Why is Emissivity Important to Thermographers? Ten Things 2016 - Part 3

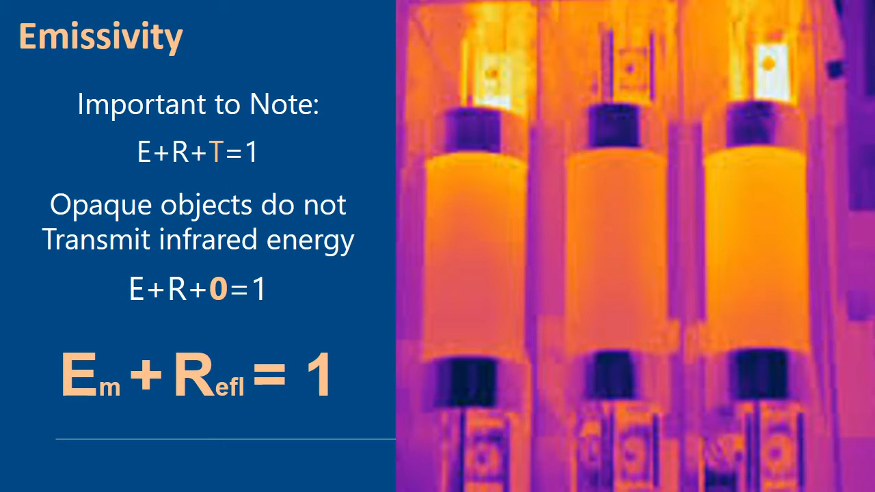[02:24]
So it's an important relationship that you need to understand when you start getting into infrared measurement and again it underpins why it's very important to do your training because these things are covered in much more depth. I'm just giving you an overview of the importance of these things. So looking inside an electrical cabinet and so it's imperative that the thermographer knows the emissivity of the target components they're inspecting.
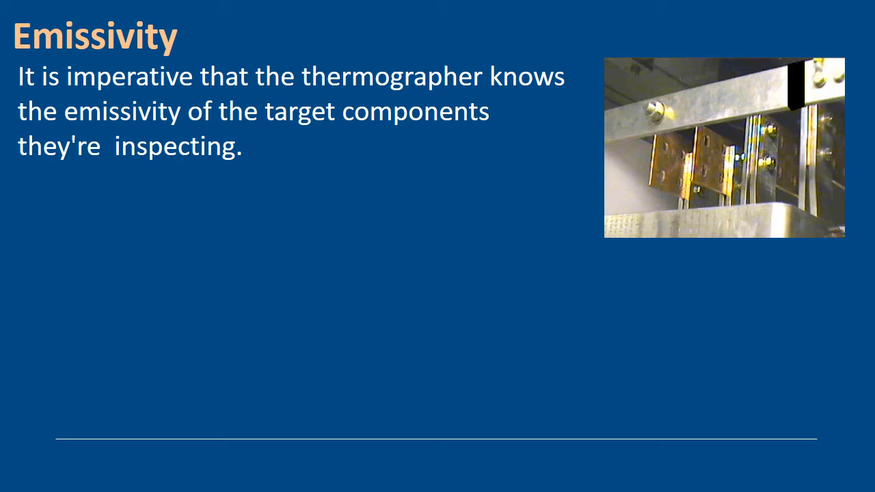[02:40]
So if you look at this this is a typical um inside of a bus section in an electrical switch gear.
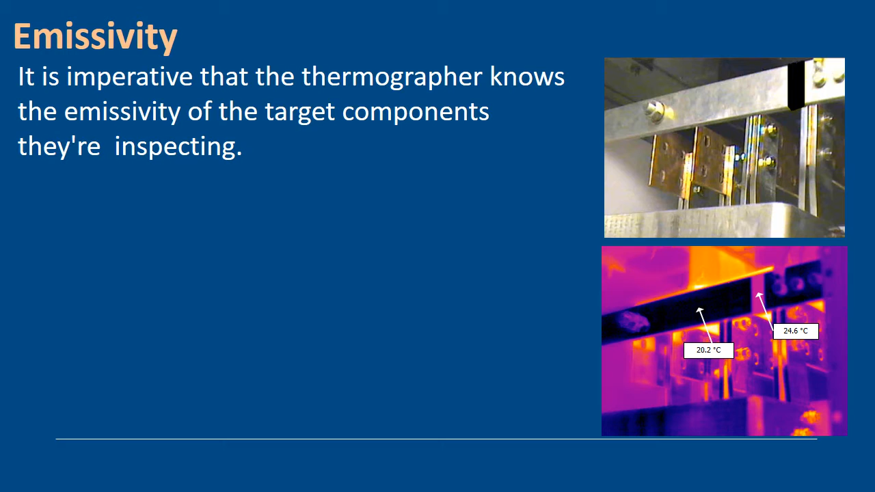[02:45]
If we look at the infrared image yeah we can see that basically it looks like we've got temperature differences but this image shows a non-energized yeah bus bar assembly with apparent temperature differences. This is actually in in the manufacturer so it's never been never been turned on. So if you look at the electrical tape um that's on the infrared image you can see there I have a reading of 24.6 but the bus bar section here the shiny bus looks much cooler that's because it's reflecting a background temperature.
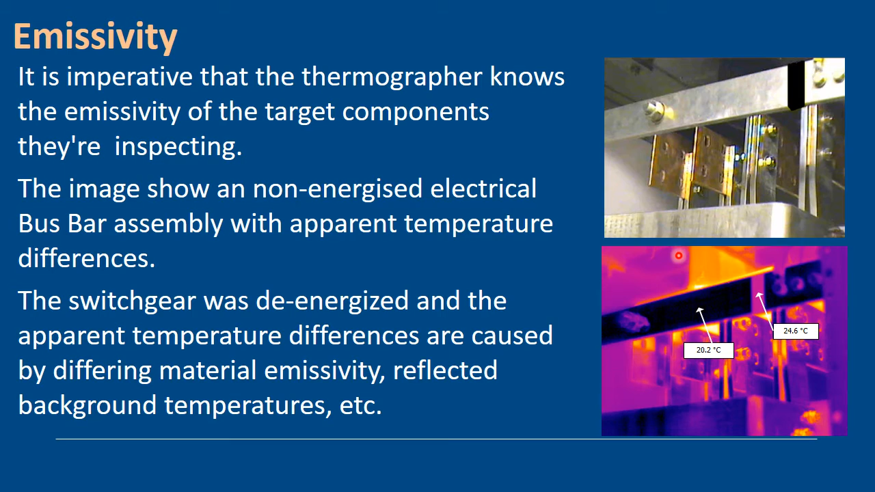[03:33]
So very important to uh to understand that relationship yeah and that all of these temperature differences really are caused by emissivity of different materials different reflections the background temperatures etc.
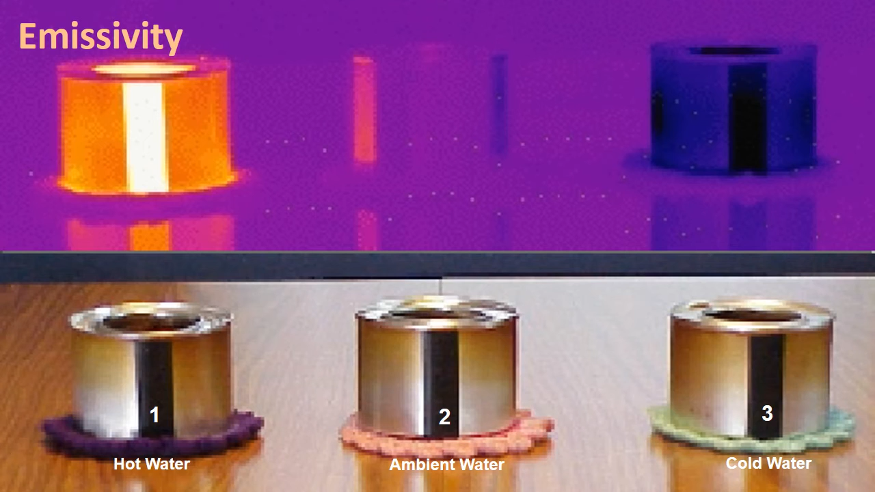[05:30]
camera and the emissivity of the materials and the way it's being affected by the reflection of background temperatures etc you can make a really bad call if you don't know what you're doing so i'm going to look at this graph here and
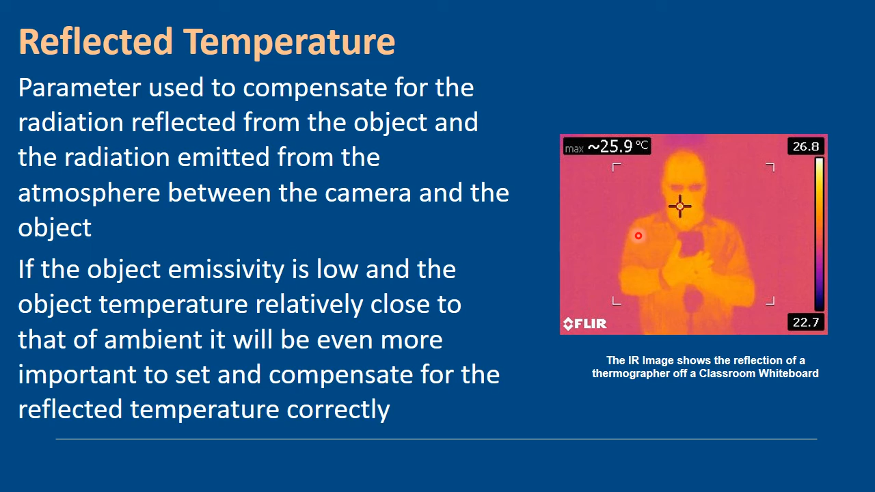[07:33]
On screen: max 25.9°C
me trying to measure the temperature of this whiteboard with my reflection in there would be impossible i wouldn't have to never have someone in there with a known background background i'd need to know the background temperature i need to know the emissivity of the material or i standardize so the way we can do that is by trying to compensate for how emissivity is affecting our so
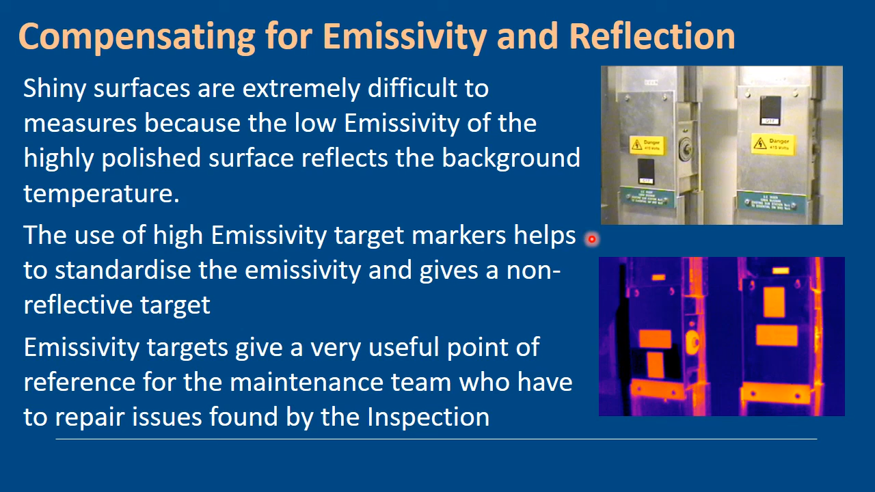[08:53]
measurements off of these here you can see that on the uh talk bolts as a label on there i can take my temperature readings from these and be quite uh quite uh quite happy with the readings i'm seeing so you know again another good thing about emissivity targets like these for instance they give a known reference point for maintenance engineers that might have to come back and do the